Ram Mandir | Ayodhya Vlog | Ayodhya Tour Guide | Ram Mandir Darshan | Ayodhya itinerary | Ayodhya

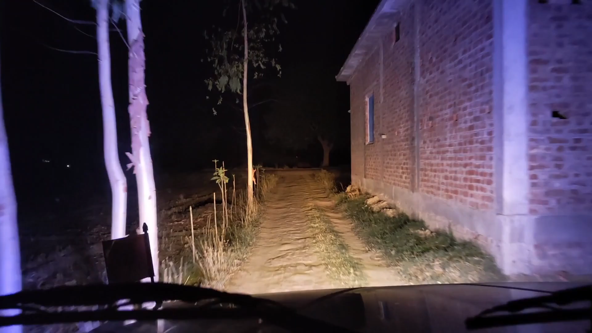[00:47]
तो दोस्तों हम लोग निकल जाते हैं अयोध्या के लिए, जो कि सुबह के 4 ही हम लोग घर से निकल जाते हैं।